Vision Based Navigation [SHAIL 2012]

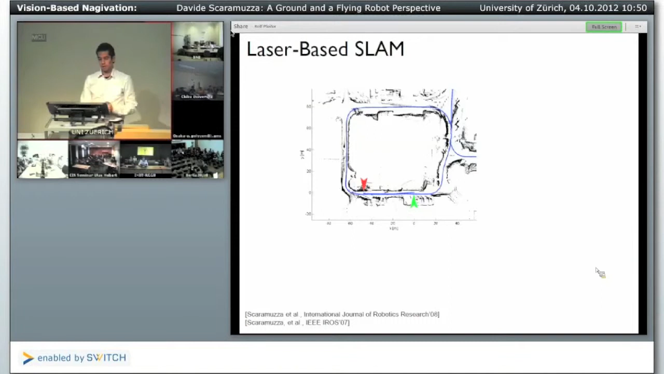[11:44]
Here you can see another map built using a laser scanner. This is a top view. This is, for example, a side view, and then after colorizing the point cloud.